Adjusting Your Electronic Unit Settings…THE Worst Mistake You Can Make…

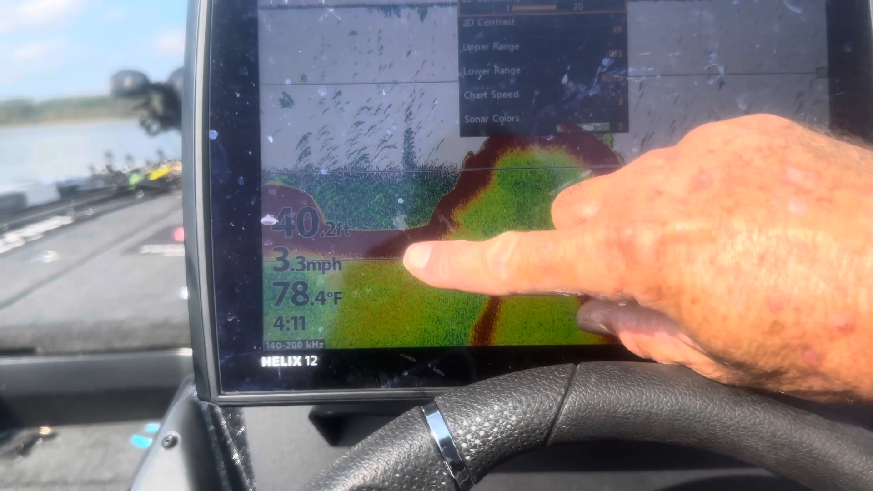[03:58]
On screen: water 78.4°F, speed 3.3 mph
as your motor if you're idling faster you know like i said let me knock it up here a little bit
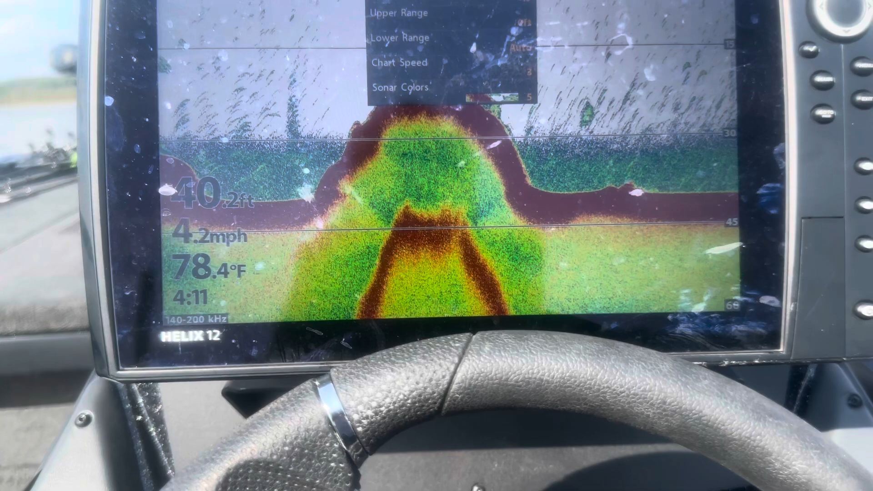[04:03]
On screen: depth 40.2 ft, water 78.4°F, speed 4.2 mph
more so here i'm idling you know five miles an hour i just simply go down i move my chart speed up to five or six and
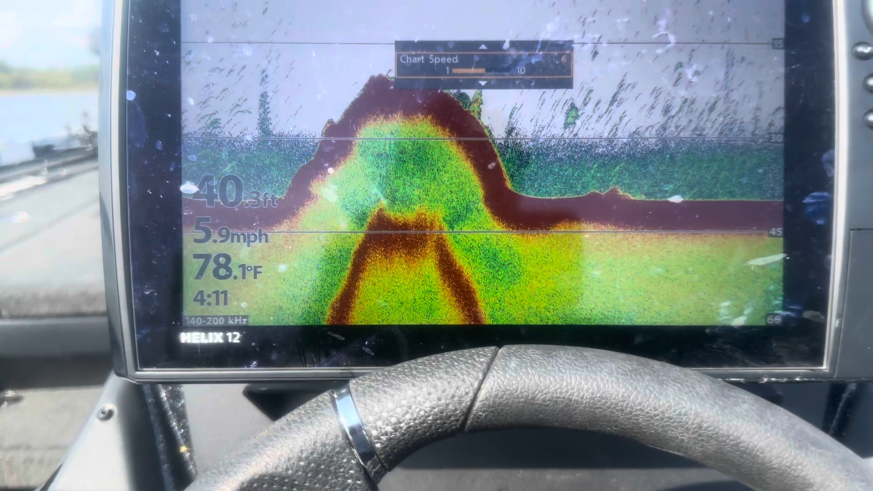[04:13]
On screen: water 78.1°F, speed 5.9 mph
what that does is that keeps up and it gives you more accurate reading of the bottom you
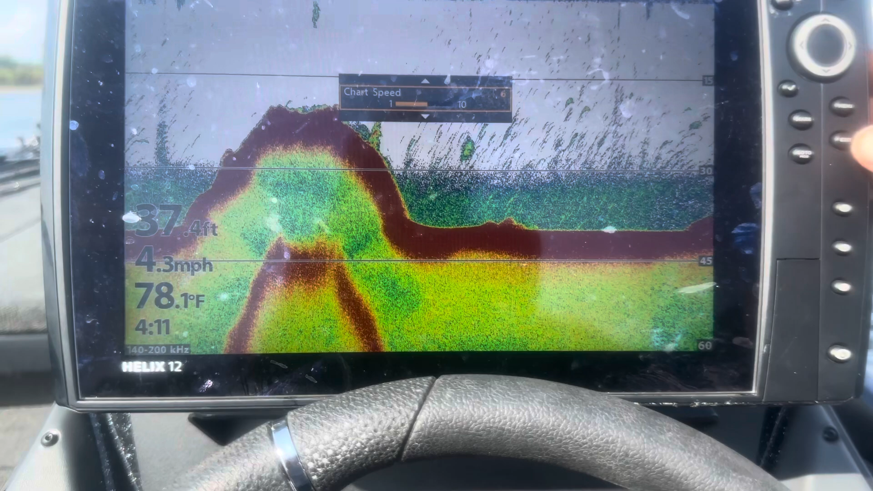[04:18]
On screen: depth 37.4 ft, water 78.1°F, speed 4.3 mph
know when your chart speed is the same as the boat speed there but guys it's really as simple as that if you uh don't want to get caught up in the